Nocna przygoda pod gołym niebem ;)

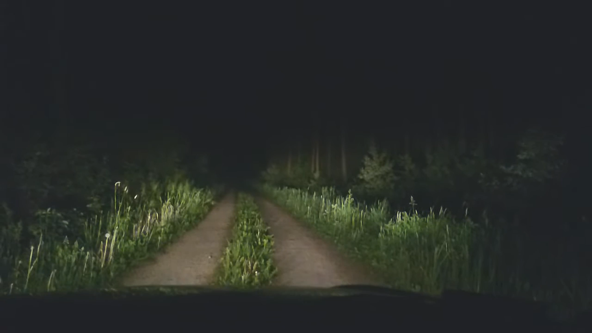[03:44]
Nie bardzo widać, nie? No, nie widać nic. A ciekawe, co by było, jakby pojechali tą drogą. Trochę się, kurwa, boję. No, ja też. Znaczy nie, bo to jest ten zakaz, nie? Ale kurwa, ten zapach tego lasu. To jest polski las. Kurwa, jeszcze tak nigdy nie cofałem. Wyglądałem przez szybę.
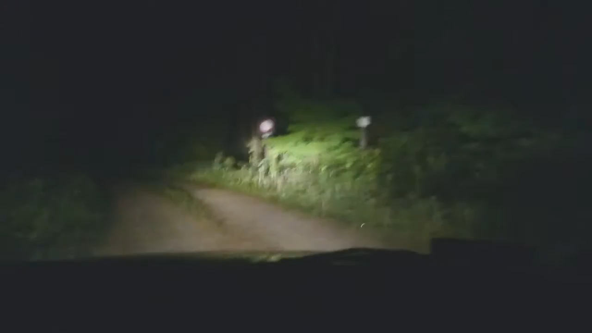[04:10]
Masz swój mały deser. Za 800 metrów skręć w prawo. A gdzie to było ten wyjazd? Tu chyba, nie? Kurwa, żeby nas policja nie zatrzymała, bo powiedzą, że pedały. No to już byłaby obraza na maksa. To już proces, nie ma nic, proces bym wytoczył temu policjantowi. To jest obrażanie w ogóle, nie?
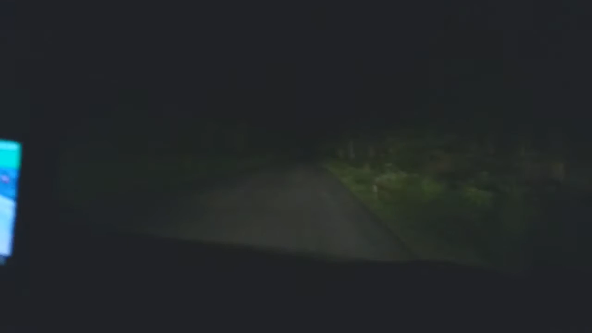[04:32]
To sobie nie życzę tego tekstu na mój temat. No to zobacz, jakie tu są lasy. Teraźśmy wjechali człowieku w las. A o, tutaj to fajnie. No, kurwa. Ty no, tutaj to już będzie. To już będzie cimno cały czas. No. To tu by trzeba było gdzieś stanąć. A tu będzie polana zaraz, nie? Jakaś? Tak, no właśnie coś pola. Tak, jak, tak, tak, tak. Co to jest?